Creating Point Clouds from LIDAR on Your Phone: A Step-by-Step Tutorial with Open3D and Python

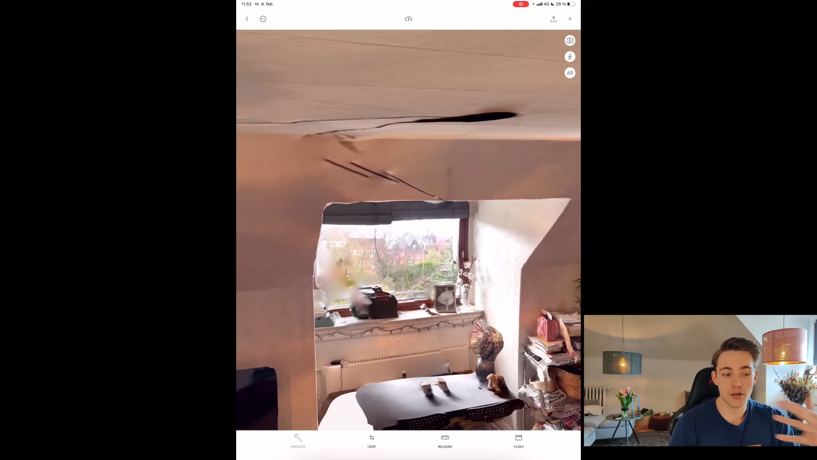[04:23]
can actually go back create a better point cloud um by capturing those uh like areas
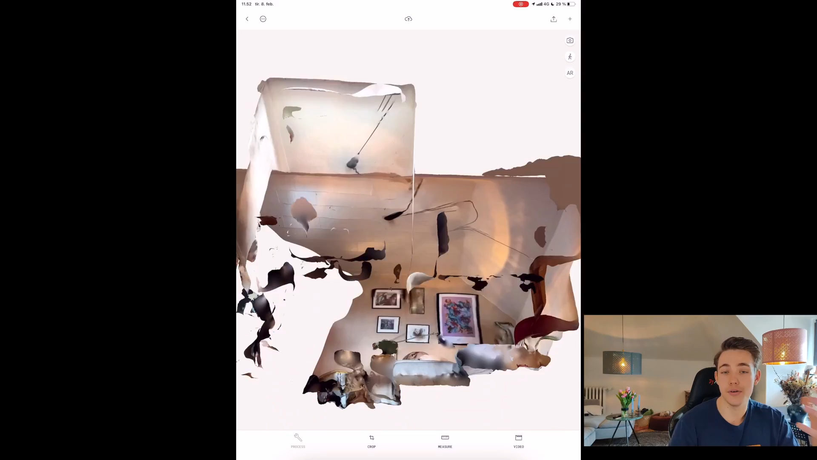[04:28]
too so we get a more complete point cloud of our whole environment but this is pretty good for just
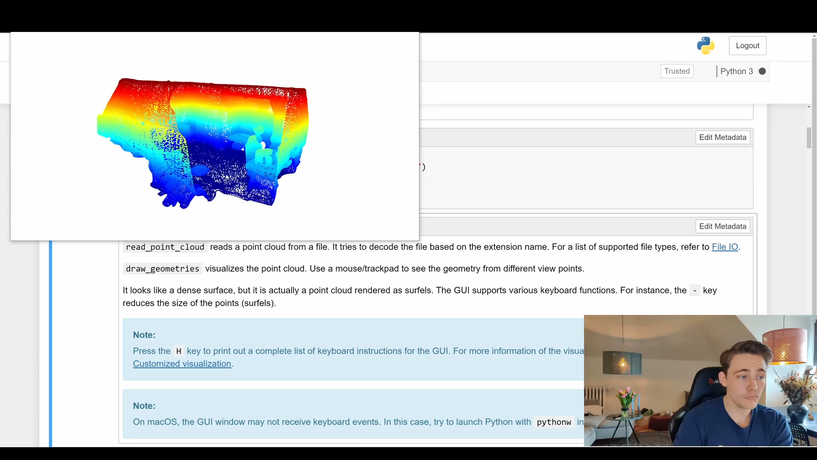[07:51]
then i just walked around here in the room we can see we even like measured the roof here so here we can just like move around we can see the table the chair the computers we see some other tables over here the tv um the couch over here to the left and so on we even get really nice details here at the pillows um on the couch we can see like the details in the
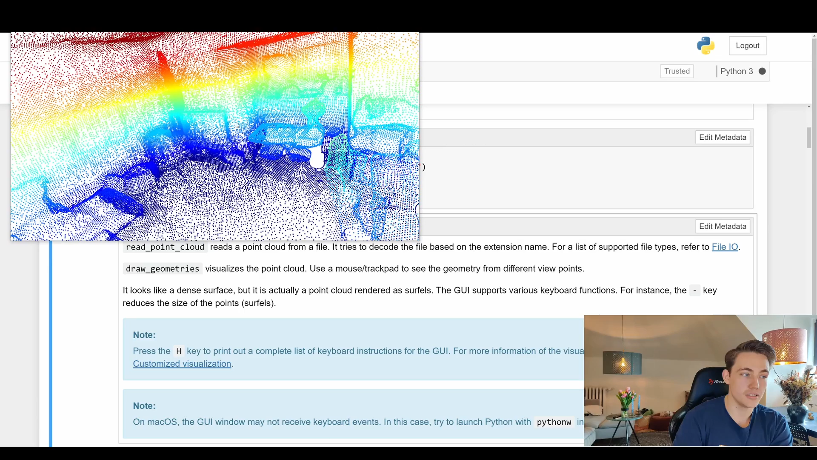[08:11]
tv here we can see we get this nice rectangular shape and also in the chair we need to get all these nice shapes in the chair again we need we we don't have the points here in between the chair and the table we
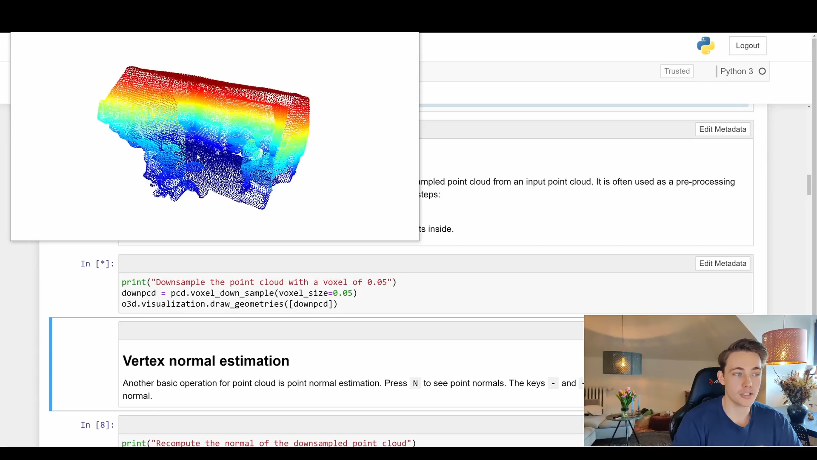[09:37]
cloud so we don't have that many points and again we don't lose that much information here in our point cloud
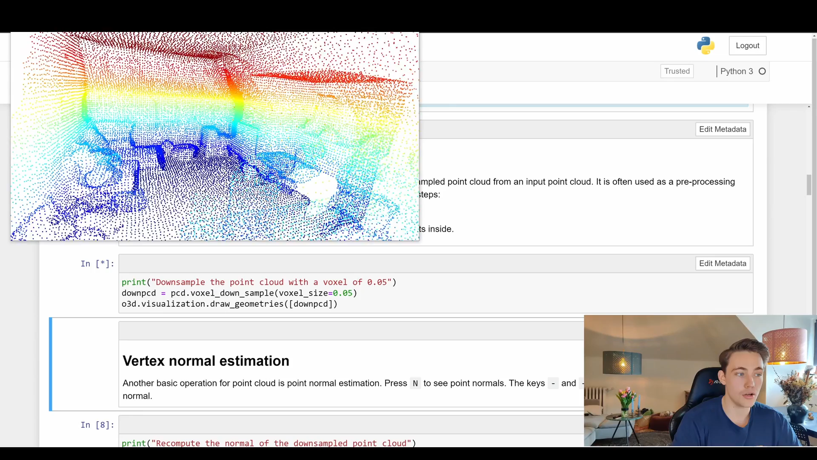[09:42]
even though we're down sampling it we still get some nice details over here in the pillows and
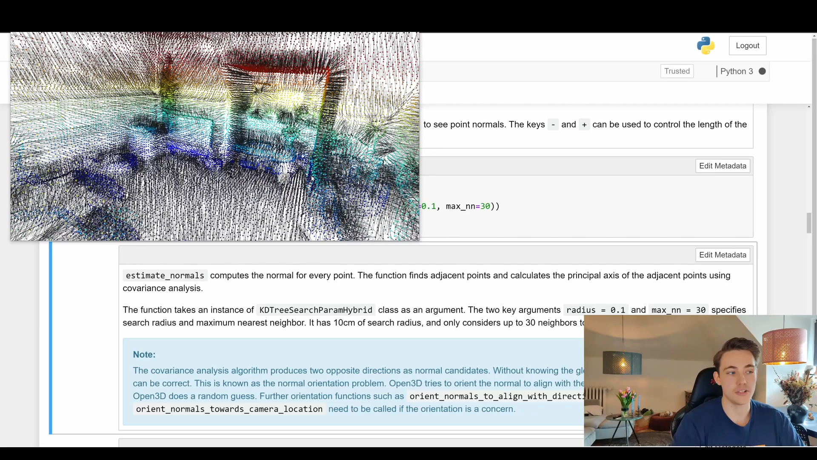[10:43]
so on well this was one of the examples we can also go in and do surface reconstruction just to see how it works we should actually optimize and
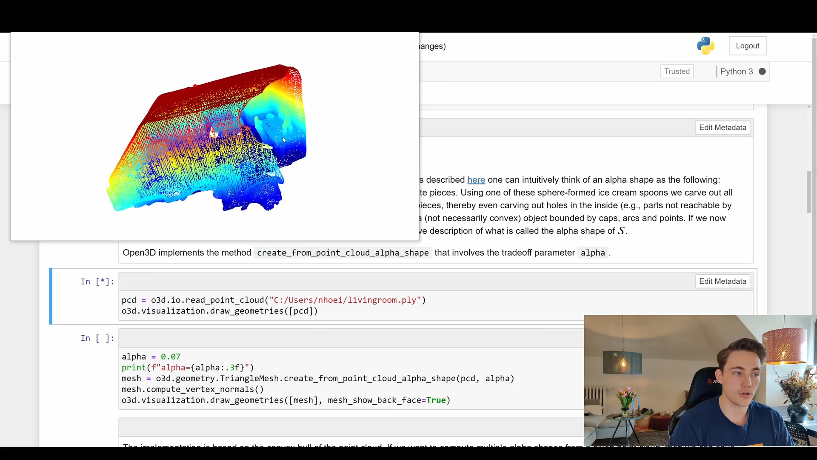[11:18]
point cloud as we just had in the in the other example then we can go down here and
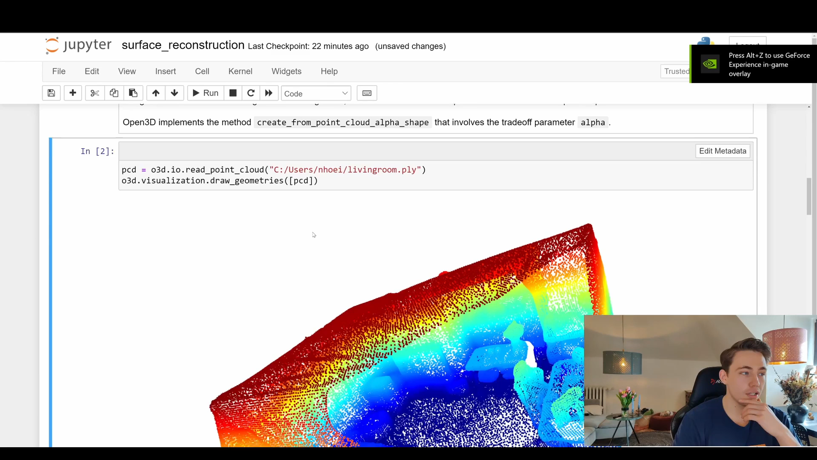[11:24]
then we can actually do our um our geometry here where we're trying to um
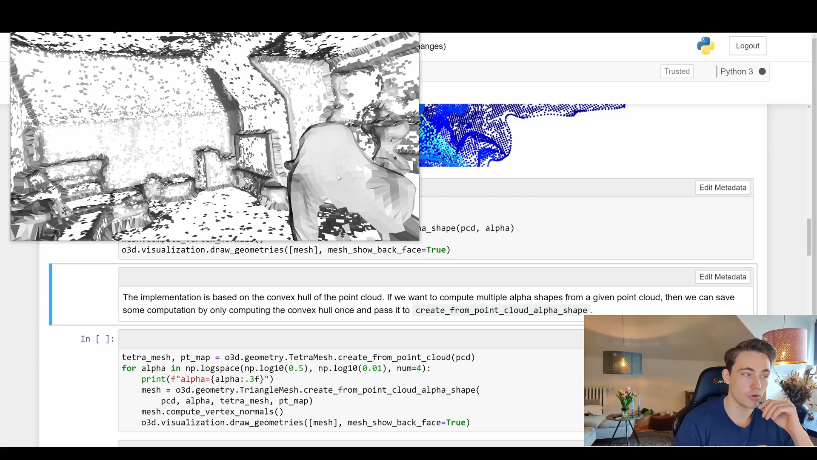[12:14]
and then we get these nice point clouds that we can play around with it and do different kind of operations so here we can see that it is actually like the more like dense areas that we get these nice surface reconstruction m4 so we see here at the bottom we don't have like that many because we don't have that many points here at the floor then we can't really reconstruct it because we
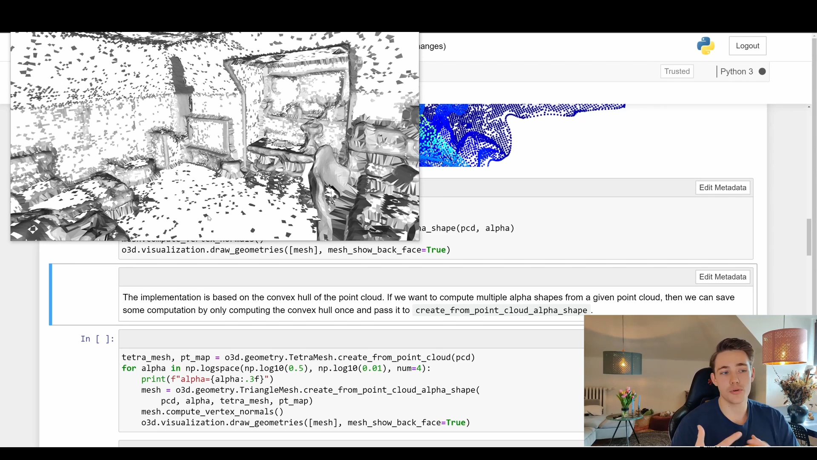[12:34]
don't have any information about like how can we actually reconstruct those things because it all depends on this alpha